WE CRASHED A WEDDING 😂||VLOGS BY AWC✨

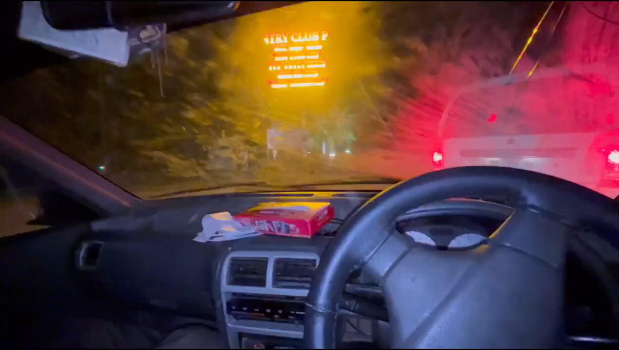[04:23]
तो गाइस इस वक्त गुजर साहब हमें वेन्यू पे ले आए हैं। बिल्कुल ये रश देख रहे हैं आप फुल।